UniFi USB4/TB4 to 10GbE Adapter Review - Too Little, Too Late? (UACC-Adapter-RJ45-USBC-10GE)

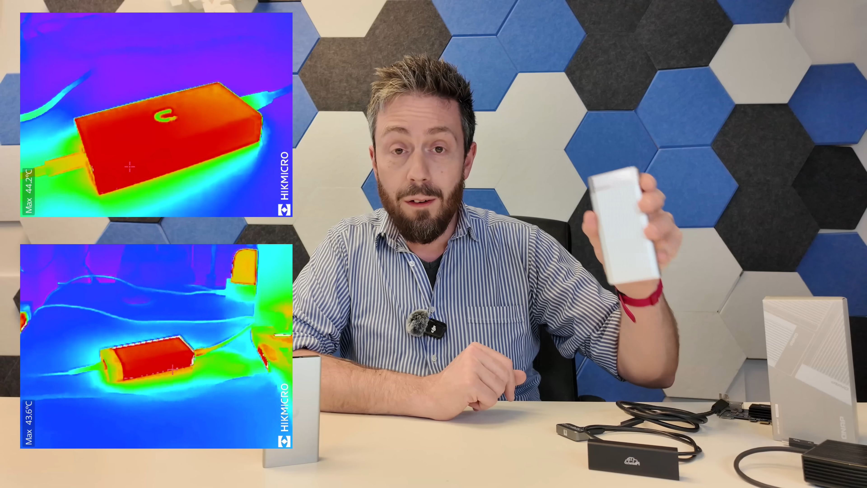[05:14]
Now compare that against the QNAP adapter that in idle was hitting 43 to 44 degrees and got close to 50 at peak. The Sonic one went even higher than that. So it is a very well put together device. It's also silent. It's also smaller and lighter than the other adapters that I've talked about on the table but nevertheless that price point is going to bug some users.